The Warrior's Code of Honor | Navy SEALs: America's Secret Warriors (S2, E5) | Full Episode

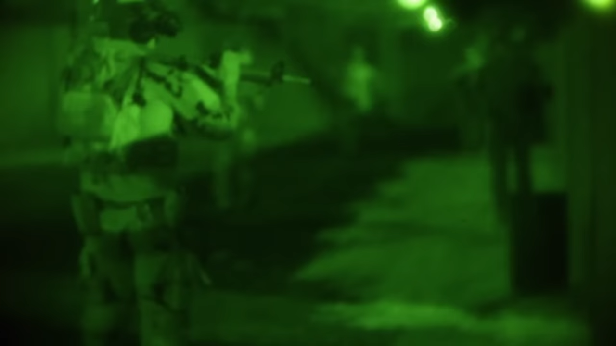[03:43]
leads a raid on the compound's main house,
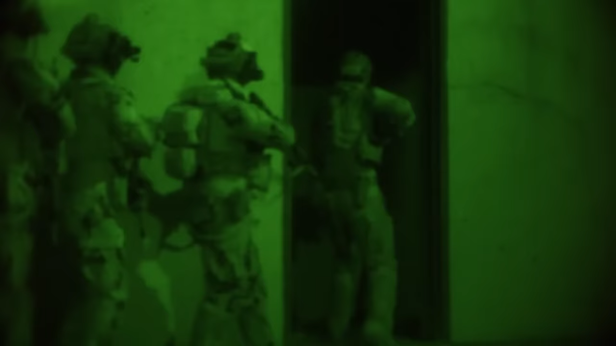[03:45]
only to find no one inside.
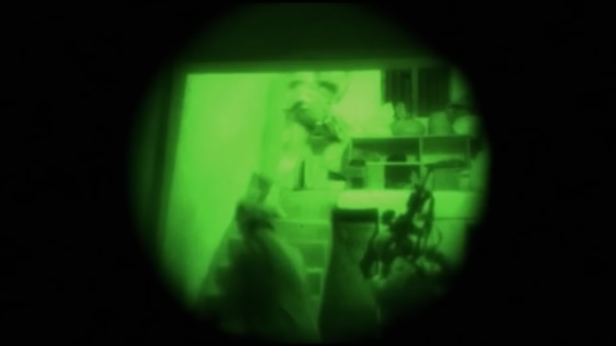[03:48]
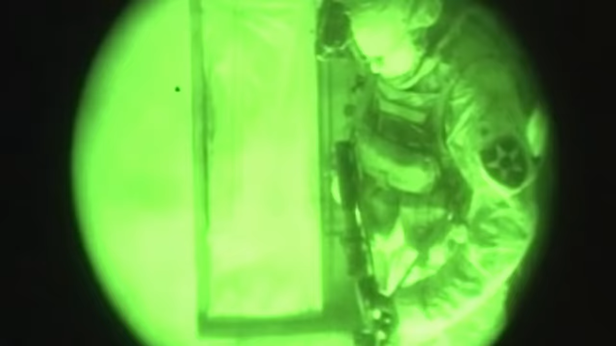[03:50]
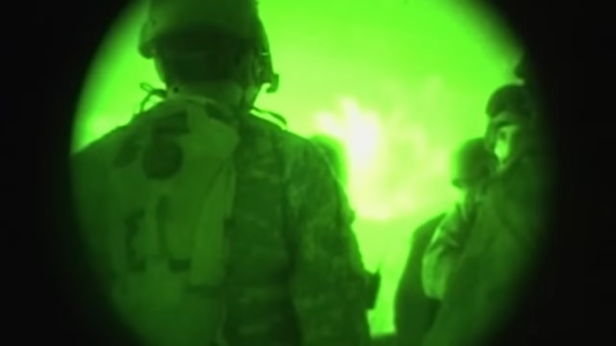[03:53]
But they do discover weapons and bomb-making materials.
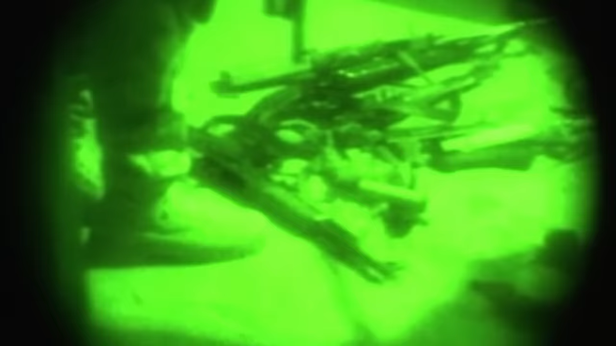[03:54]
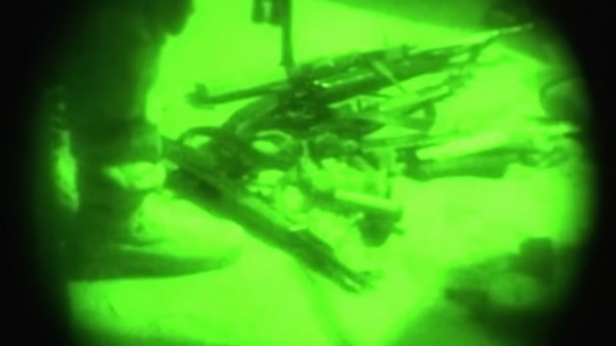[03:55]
Obviously, the enemy had been there and was using this as a location to launch from.
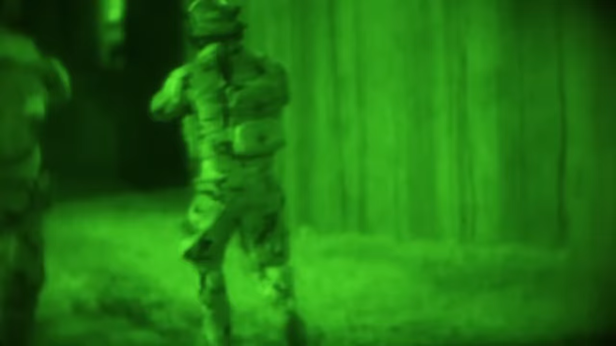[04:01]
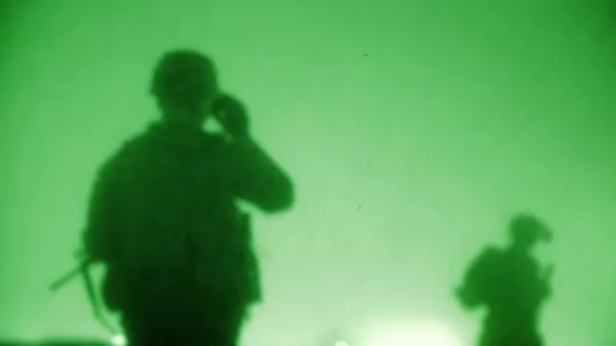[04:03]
With the target secure and being searched for intel, Redman's squad prepares to leave.
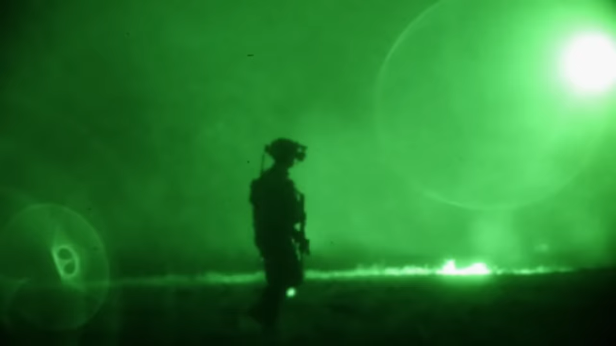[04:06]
We fully expected our night was kind of done.
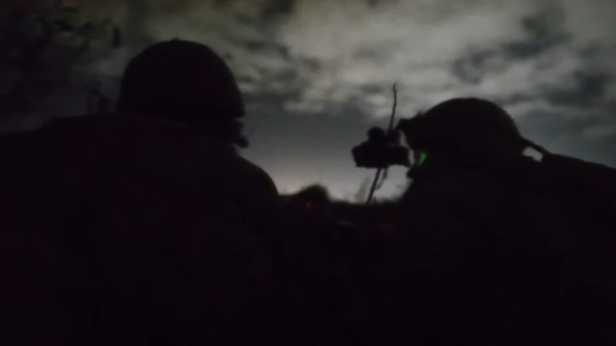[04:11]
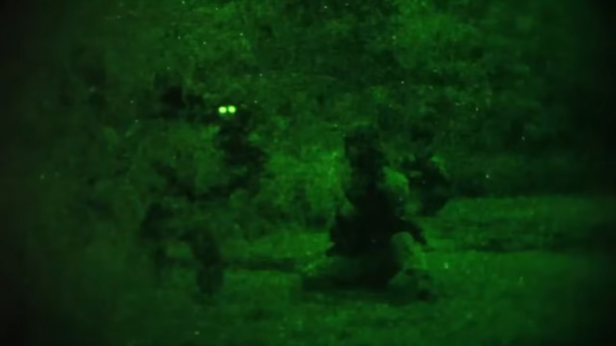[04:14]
It was about this time that our snipers started noticing quite a bit of
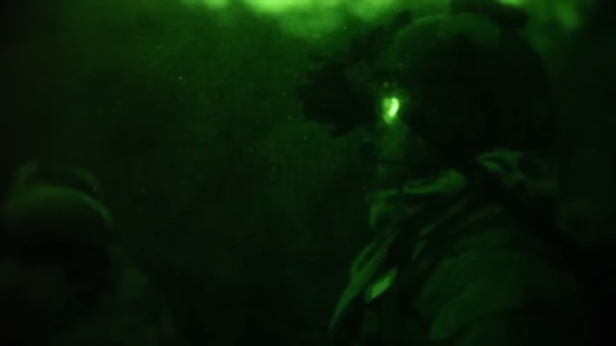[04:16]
activity on another house about 150 yards away.
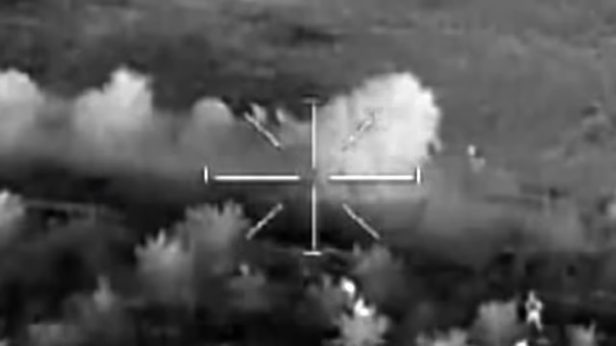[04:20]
They watched five individuals flee
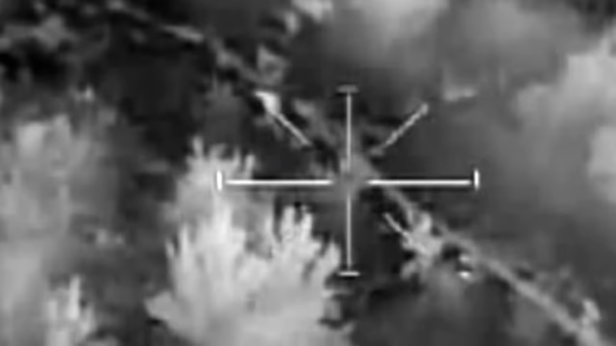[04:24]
out of that house and run across the street
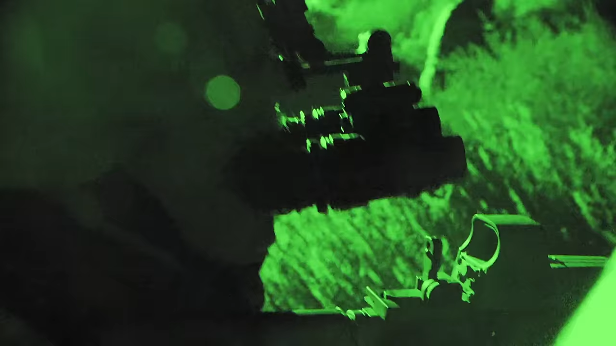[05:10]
In the dense brush, some of the SEALs become separated.
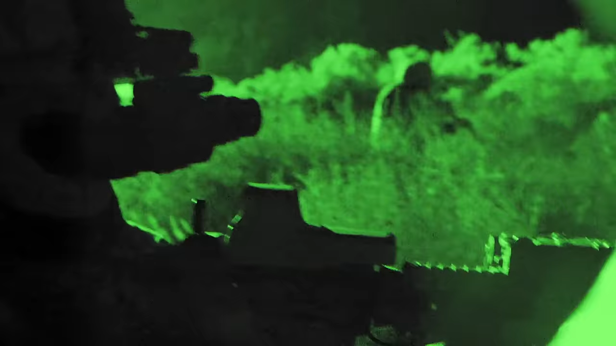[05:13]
We did take our American interpreter with us, and he tapped me on the shoulder and said, hey, the guys to the left are gone.
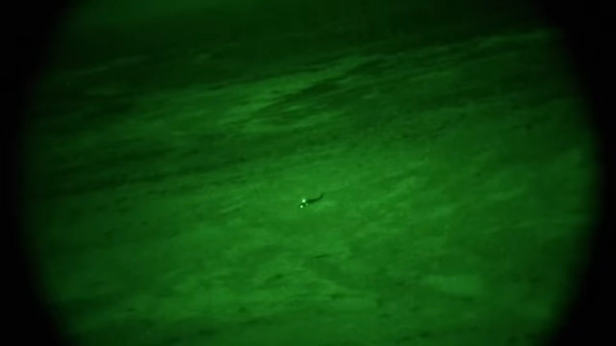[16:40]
Pinned down by enemy fire, his only hope is a nearby medevac chopper.
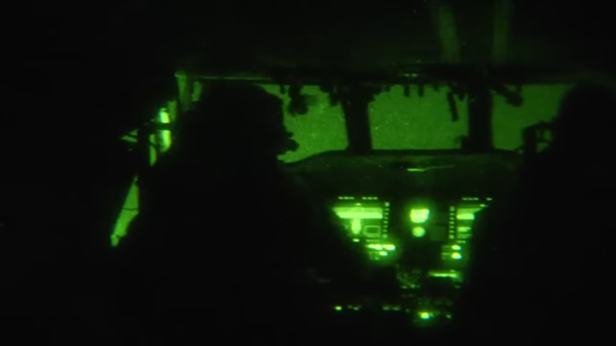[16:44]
But it cannot land in the middle of the vicious firefight.
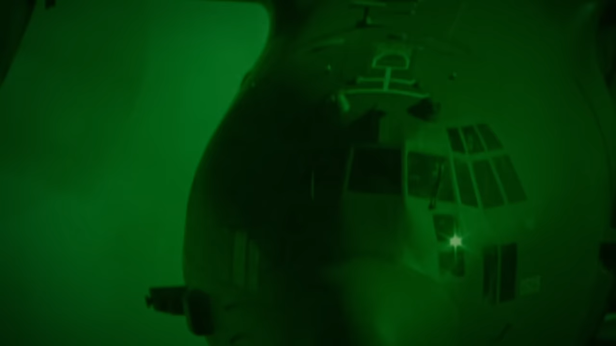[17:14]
But Redmond's team is so close to the enemy, the AC-130 gunship above will not fire for fear of hitting the SEALs.